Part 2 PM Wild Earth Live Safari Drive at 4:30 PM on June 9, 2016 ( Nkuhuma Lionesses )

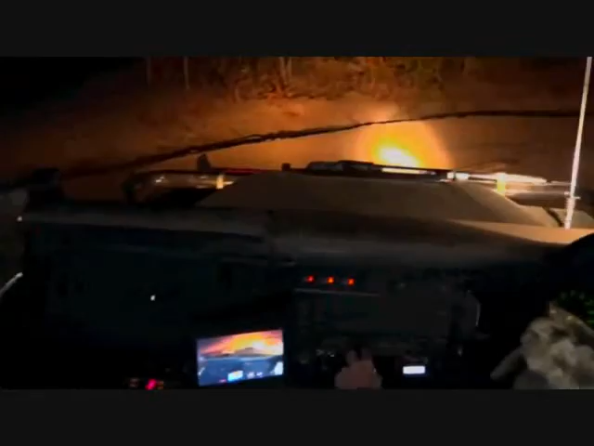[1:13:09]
Mainly because it's in my way. Hmm? It's quite a big one. It's quite a big one. And I feel like I'm about to snap it if I drive over it. Yeah, I don't know around. Yeah, we have to go the other way around.
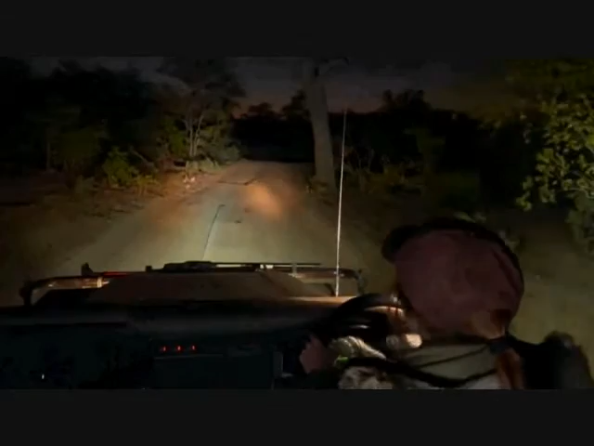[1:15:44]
Oh, and we've got another one. Oh, they really didn't tie this down at all. Horsey-daisy. Somebody is in trouble. Oh dear. Oh, and another one. Alright, what was that? That's about seven or eight that have been dropped.